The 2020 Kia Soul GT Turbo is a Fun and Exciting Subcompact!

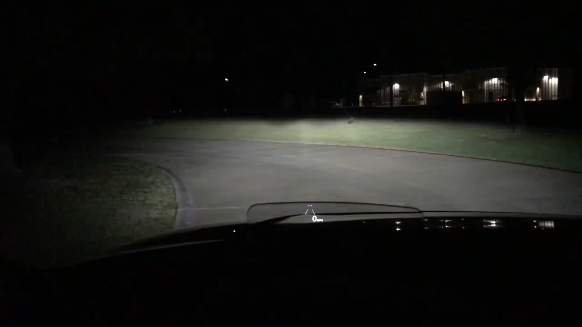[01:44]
The actual performance of the headlights is excellent. These LED headlights do a great job. They don't bend or they're not dynamic and swivel.
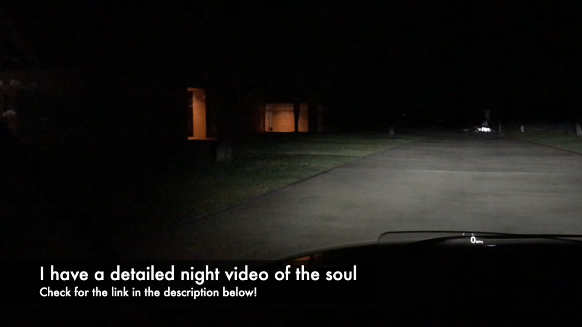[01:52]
But the beam is very high. It's wide. It's far. I've had no troubles whatsoever. They do an excellent job at night. Now this paint color is called Inferno Red.